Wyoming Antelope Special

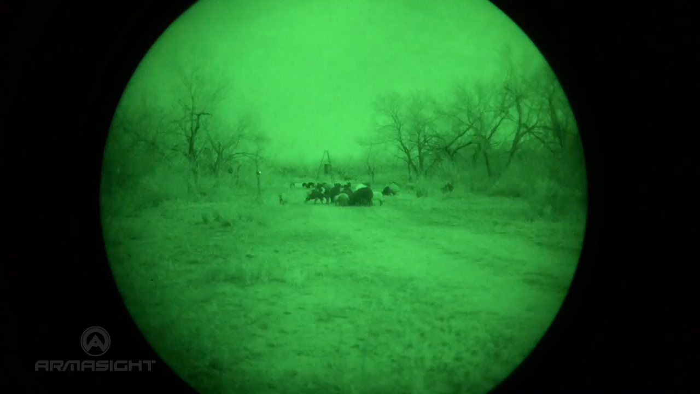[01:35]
Now the night vision equipment by Armisight is exactly that. It is night vision.
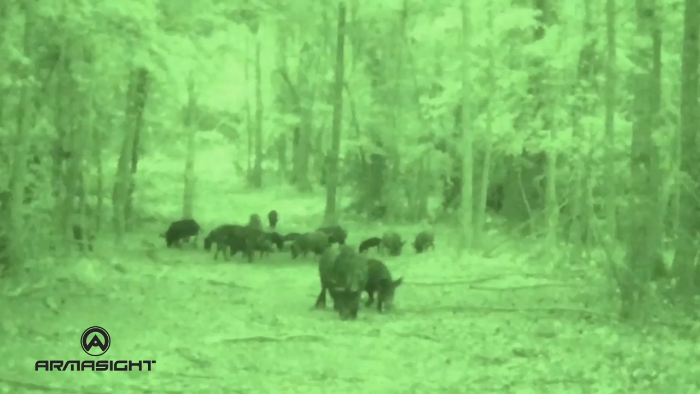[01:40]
And it operates in total darkness. And as you can see from the video, boy you can get a lot of good detail of the animals. Now primarily, on the upcoming shows, we're going to be using night vision equipment by Armisight. And this night vision equipment allows us to get so close to hogs that it truly is incredible.
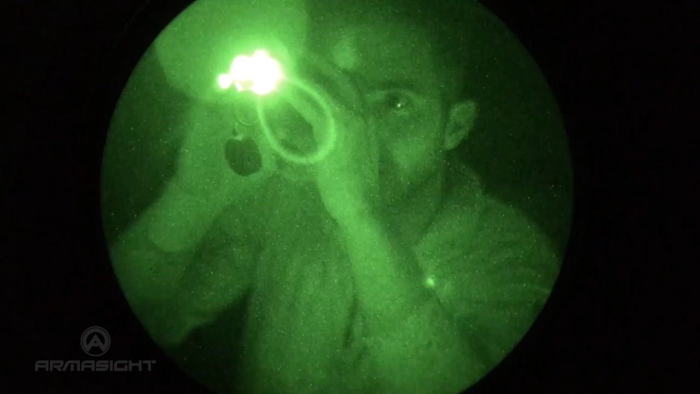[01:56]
I mean you can hear them and you can see them in detail doing what hogs do best, tearing stuff up.
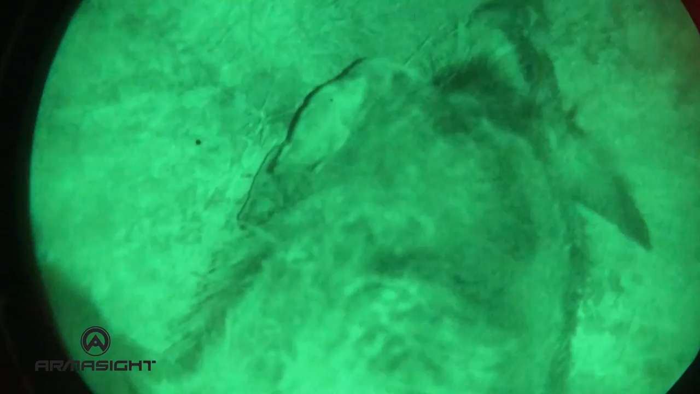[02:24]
I mean hogs are heavily pressured now during the daytime.
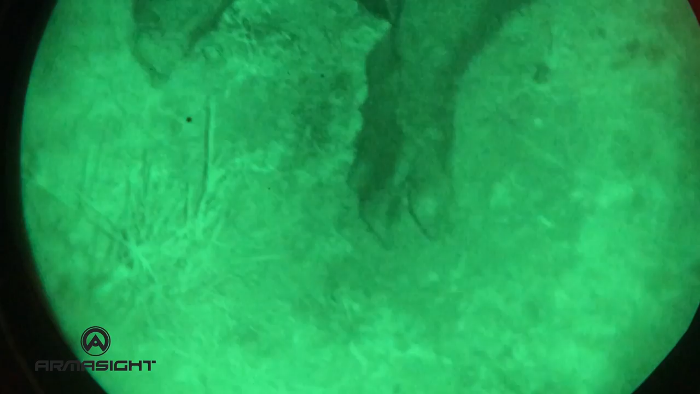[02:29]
So the night time is really where we take it to the next level and we even the score with the hogs. Now night vision equipment is absolutely wonderful.
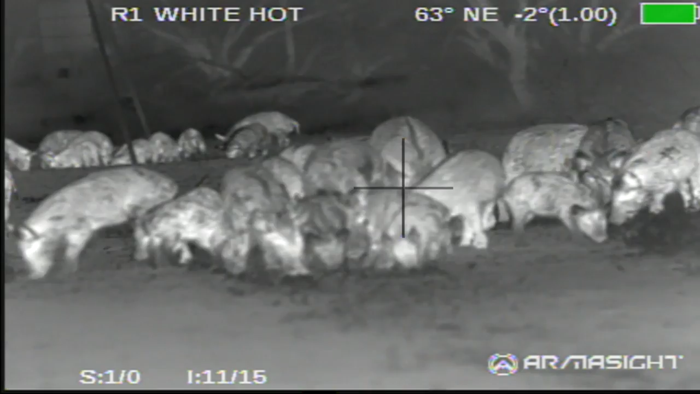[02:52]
And when you use the thermal, it takes it to a different level altogether. Out of the Zeus Pro, it has a video output. You can actually see what I'm looking through through the scope itself.
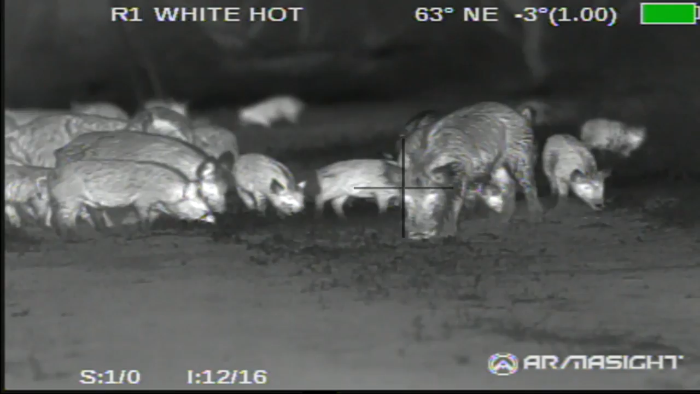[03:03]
It's recording it. You can see the crosshairs. You can see all the heat coming off these animals.
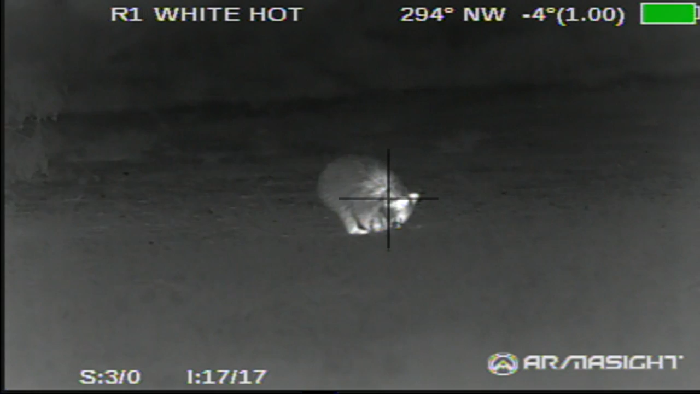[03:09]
And the cool thing that I like about thermal is it'll show everything down from a rabbit
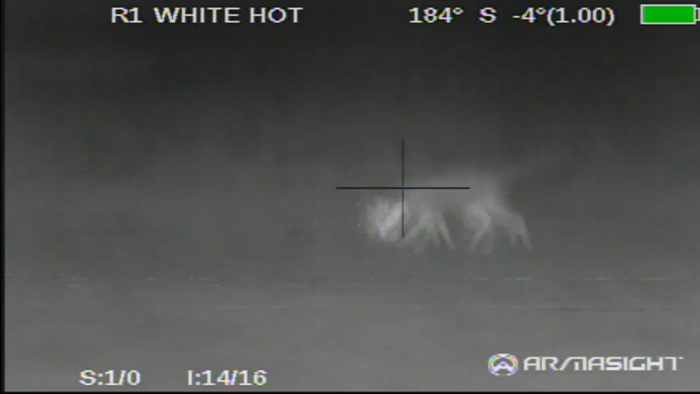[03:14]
to a field mouse all the way up to a hog or even bigger animals. But the one drawback to thermal is that it doesn't show the detail as say the night vision would. Now night vision, you can take a look at night vision. You can see the difference in color of the animals. You can see one's a little bit lighter than others.
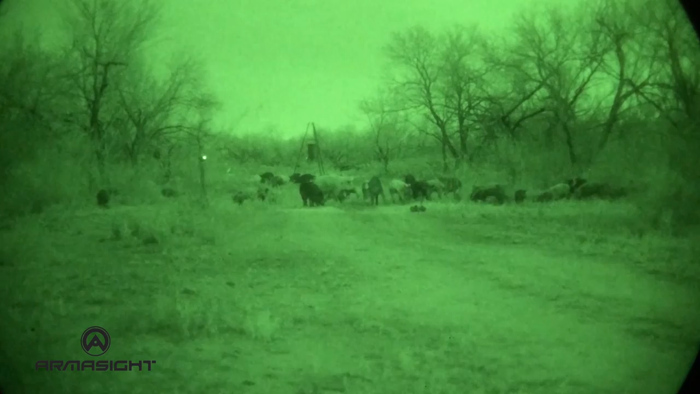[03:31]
And so when you're hunting with night vision, it's pretty easy to see detail. But when you're hunting with thermal vision, I mean, all of them look the same. It's just some are bigger than others. So I like using both.